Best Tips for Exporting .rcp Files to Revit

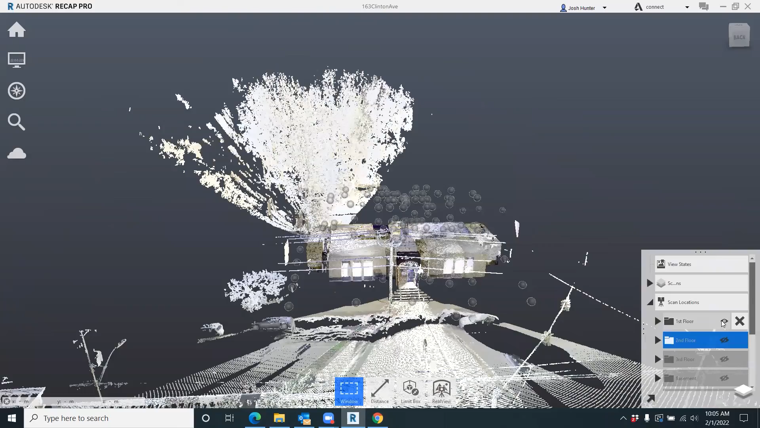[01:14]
now each one of these is a separate project that we did in the field so when we come in here and you can look at each floor first floor that was its own separate project second floor that was its own
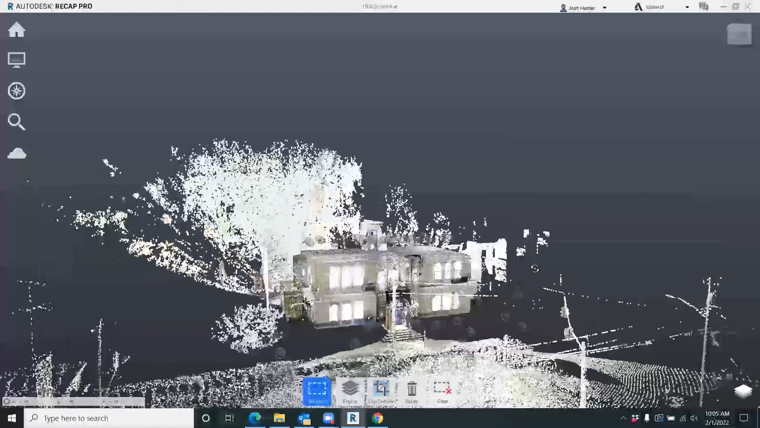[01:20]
separate project third floor so on and so forth the reason why this is
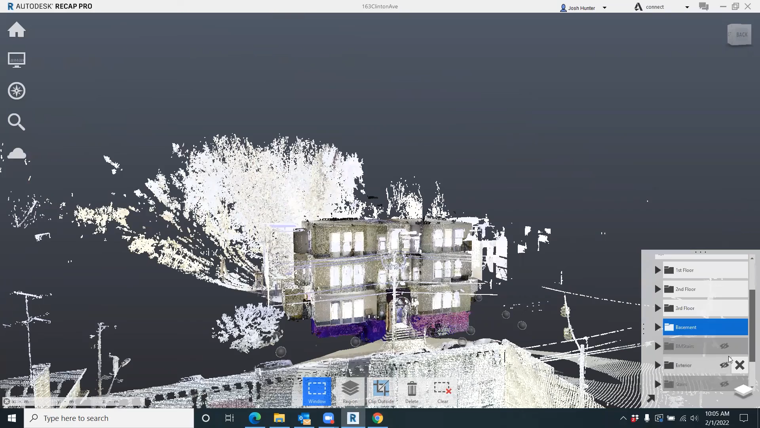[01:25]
important is on the back end when you're getting this into revit the end all be all you know deliverable we're bringing it into revit we're going to model off this point cloud this file structure this organization allows you or allows your customer and client to go into revit and actually turn off these different floors so if they're only modeling off the first floor they don't have to worry about the exterior the basement all this other all these other points and also it weighs it down as
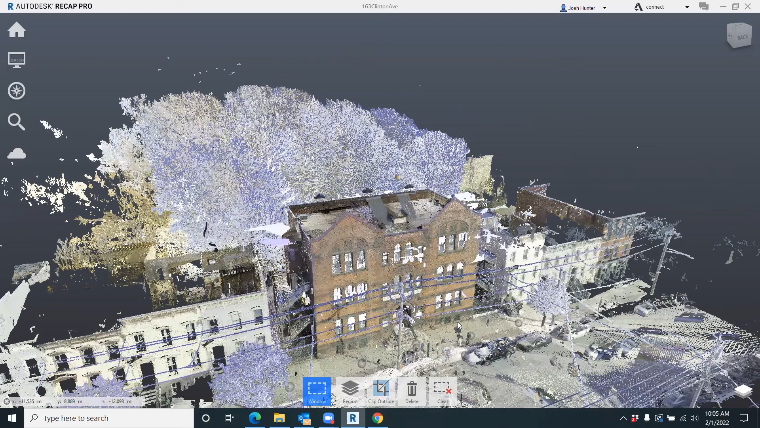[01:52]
you can see we got it all we got it all together in registered here and then i go up here and i save as and i put it into a folder the folder that i put it into is a recap or four recap folder and as
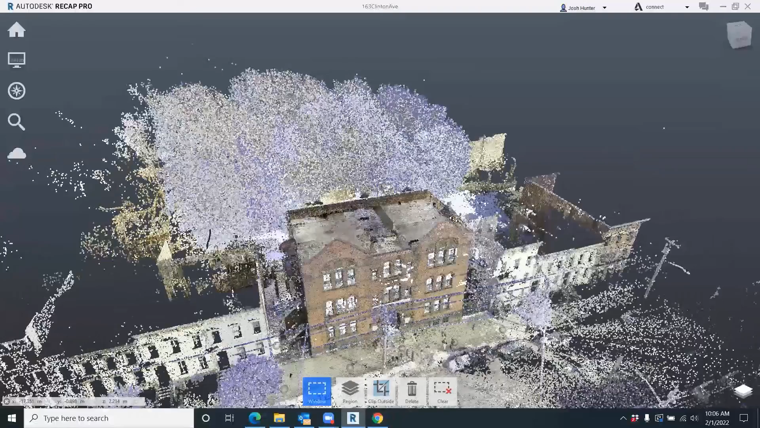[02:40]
the the big one for you here is once i come in here and i have this all registered and i save it out as
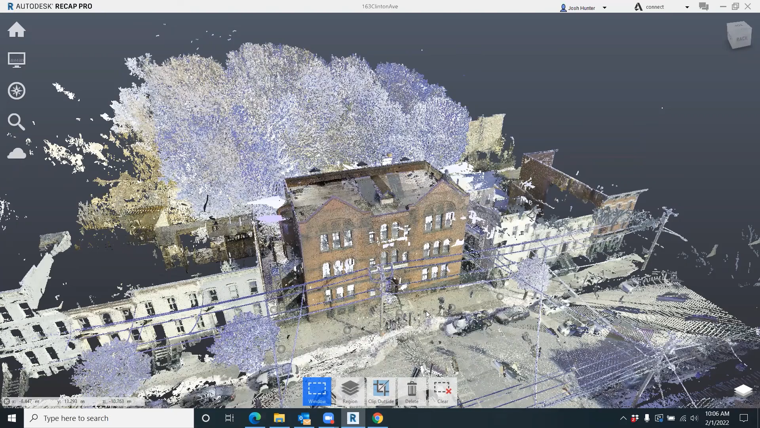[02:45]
a full recap file what i then do is i come in here and i start to turn off
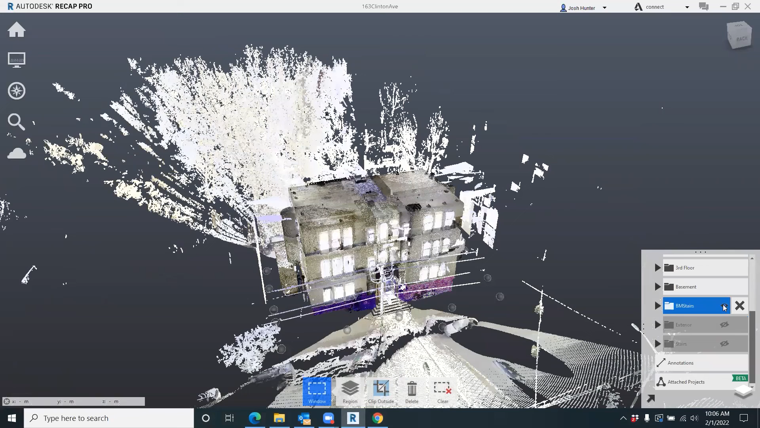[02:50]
all these other projects all these other floors except for each individual project
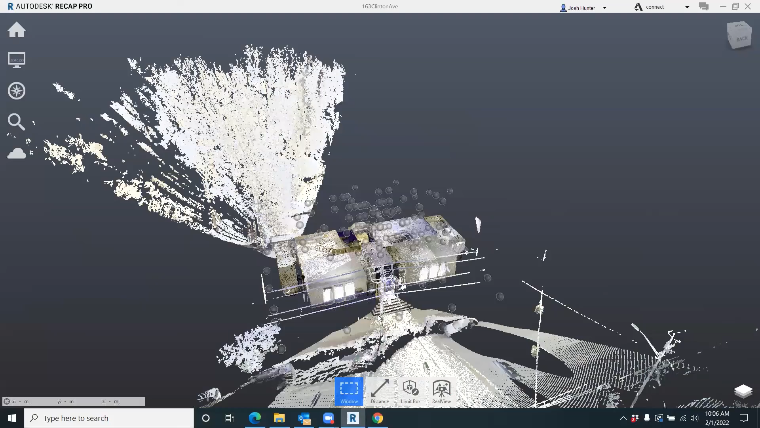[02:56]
so what i did here the reason why you're getting some of the exterior on both the front and back of the building is because
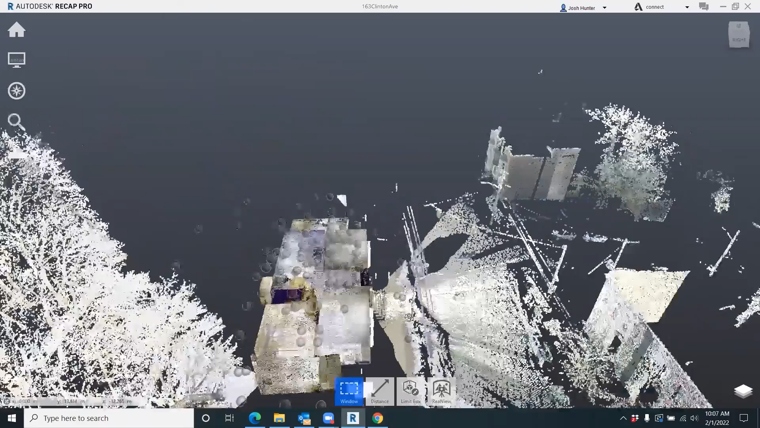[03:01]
that was one of our those were our multiple time points to the exterior scans but that's neither here nor that that's
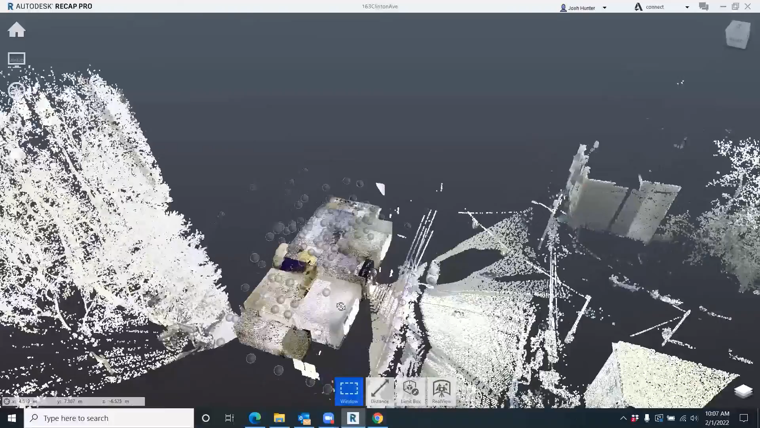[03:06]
another video but what i do is each time i open up one floor i come up here i go to the import tab but i don't click on it i just hover over and i come down to the export i export each floor out to its own unified point cloud what that does is it takes out all of these little photo spheres
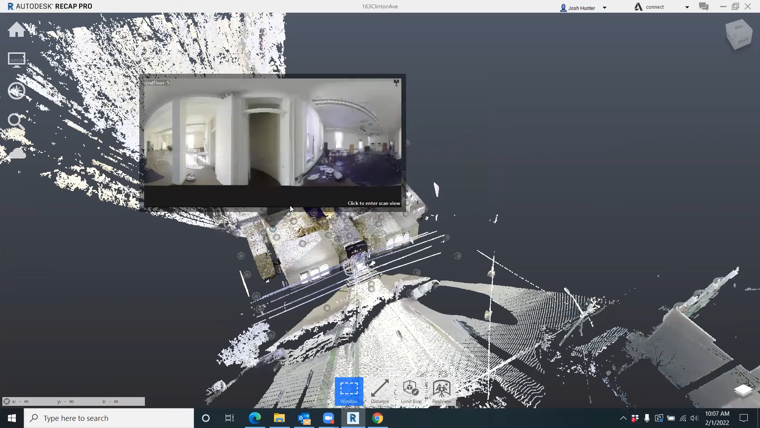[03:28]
that you see here in the scan and it really lightens the data set so
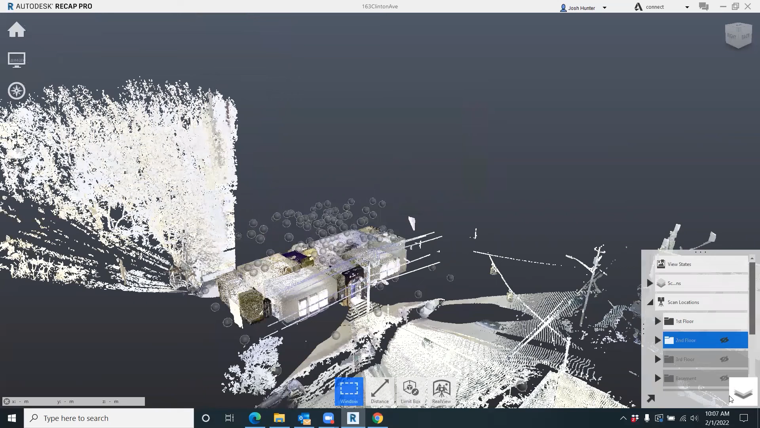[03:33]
i do that for the first floor turn it off turn the second floor on do the same thing
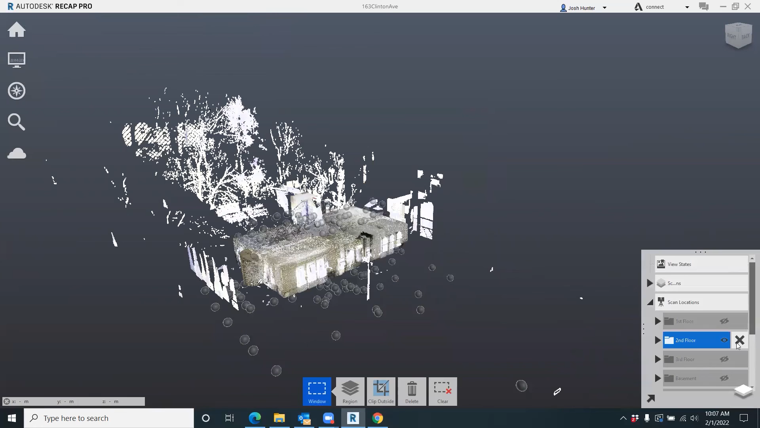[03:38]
turn that off third floor come up here same thing hover
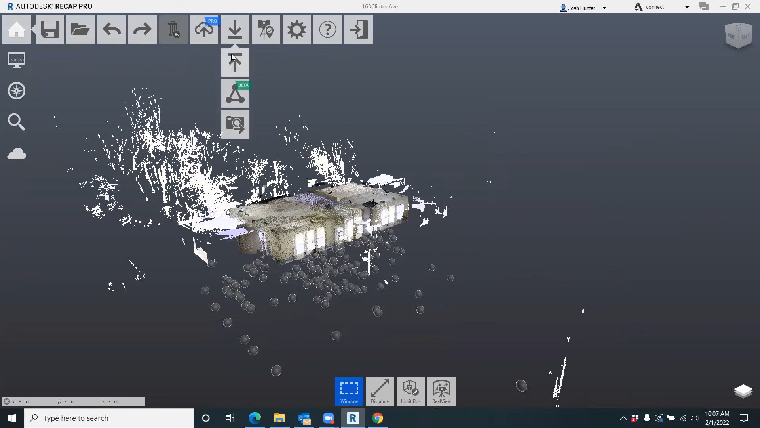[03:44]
over go to export and i do this for each one and then what i do is i
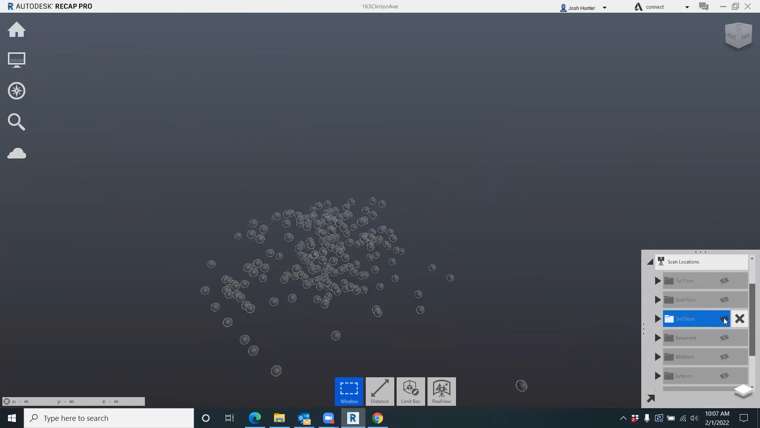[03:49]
come to let's make it look like we got a point cloud here sorry about that i actually close this project open a brand new project and name that project
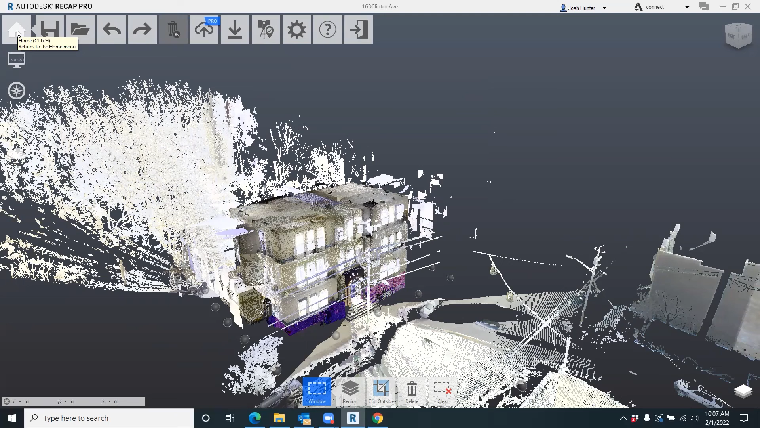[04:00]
unified point cloud or unified whatever you want to name the project and what that does is you put all of these unified you know you put the unified first floor second floor you
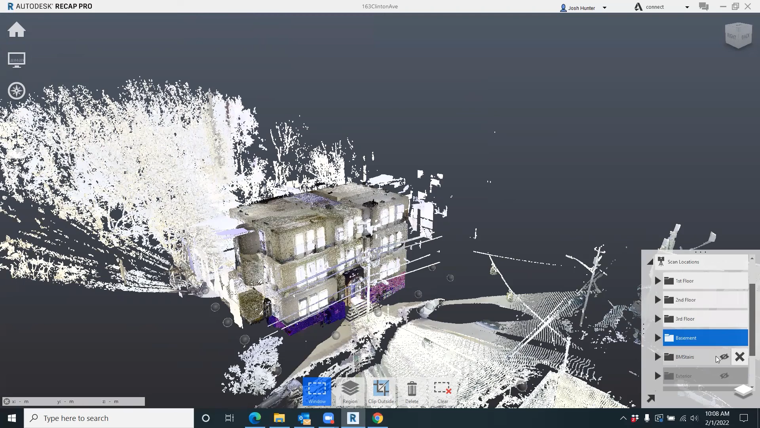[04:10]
put all the pieces together and recap will automatically put it together as you see here
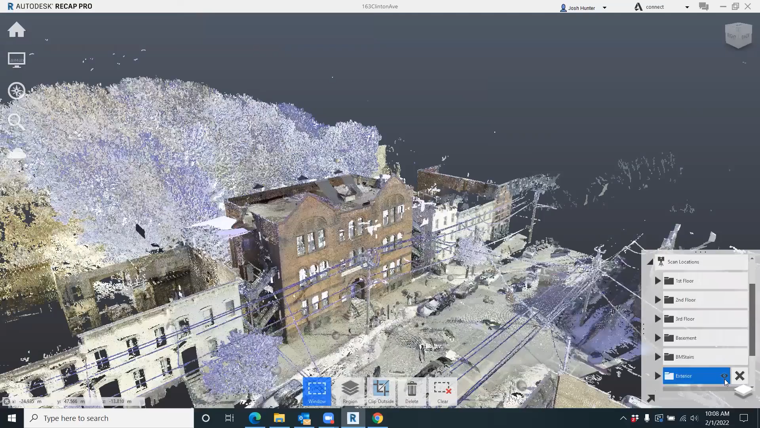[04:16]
it'll put it all back together just as you see here once it's all together like this and looks good and it's all the unified i'll show you here it looks just the same you just won't
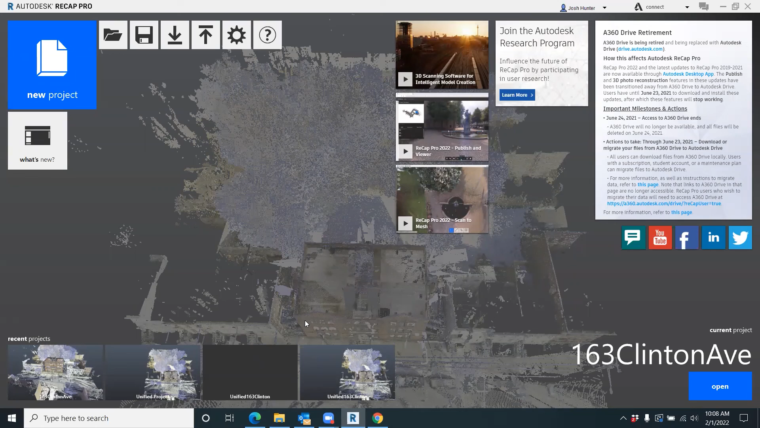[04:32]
have the photo spheres so it's a lot lighter you don't have all that data because my computer takes a second to open it up here it's all still here point cloud is still all